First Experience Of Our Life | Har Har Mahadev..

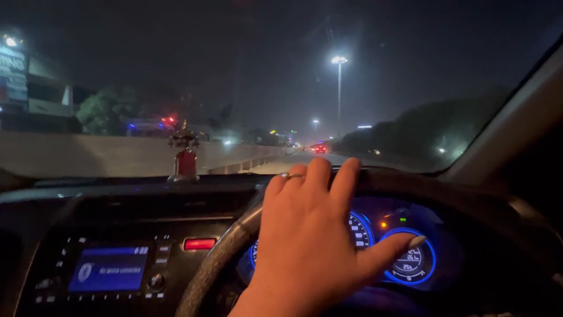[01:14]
ओ भाई इतनी आगे पैदल ही चला गया, तुम मेरे को काहे को बुलाया, घर पैदल ही आ जाता।
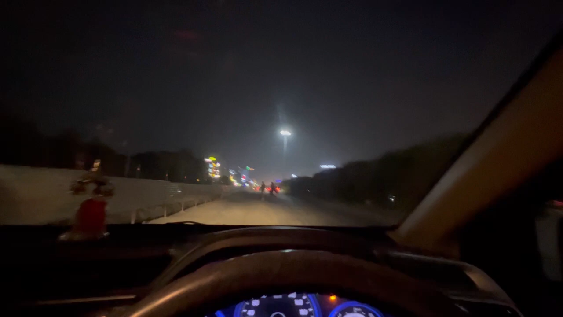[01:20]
ये देखो इन्हें देखो, कोई होश खबर ही नहीं, आराम से चलो ये बीच में, यहाँ तो गाय ही पड़ गया यार पूरा। ओके यहीं पे कहीं पे होगा वो,